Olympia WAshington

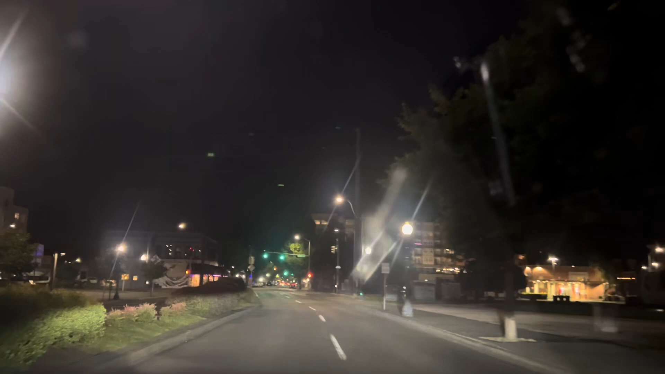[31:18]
In 1.6 miles, keep left onto 4th Avenue East. Okay.
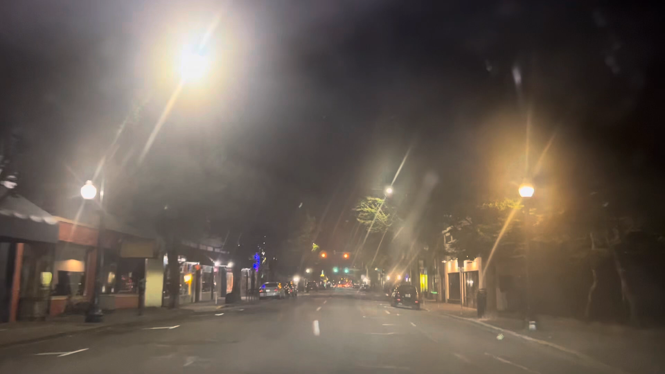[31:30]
This is downtown Olympia. Columbia Street. It's foggy already. Downtown Olympia at night.